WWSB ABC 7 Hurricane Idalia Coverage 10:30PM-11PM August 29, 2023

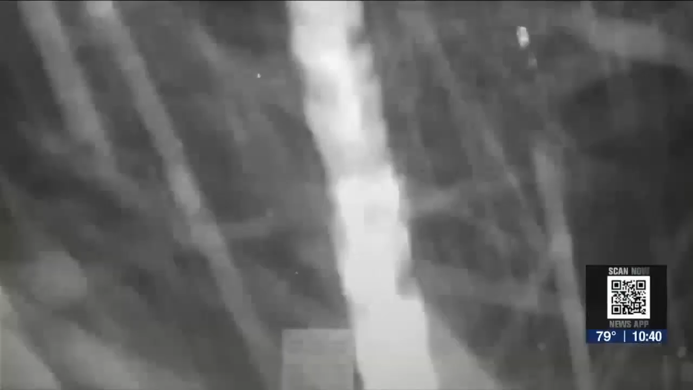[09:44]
and you can see the wave action really getting high now just beyond that
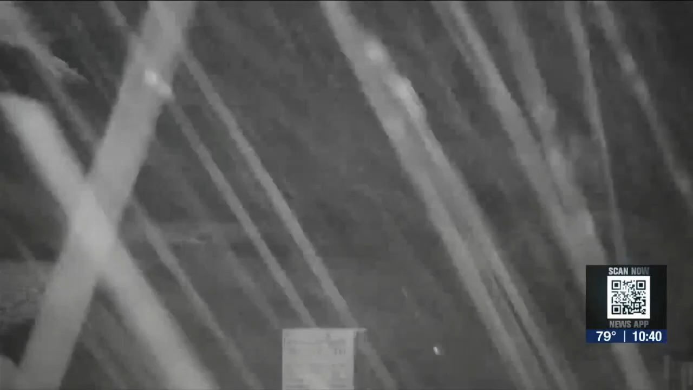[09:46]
rainfall that
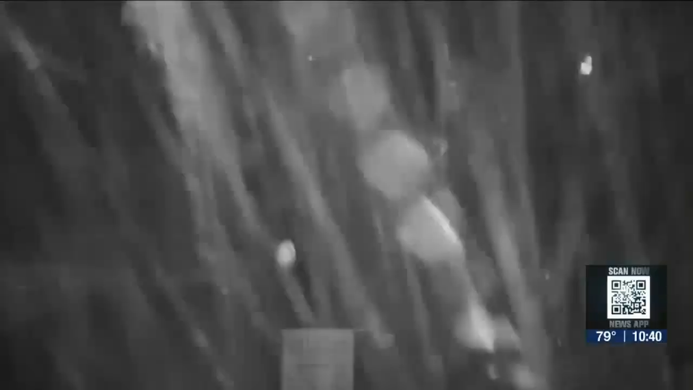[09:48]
is coming down in sheets as these feeder bands are moving on in,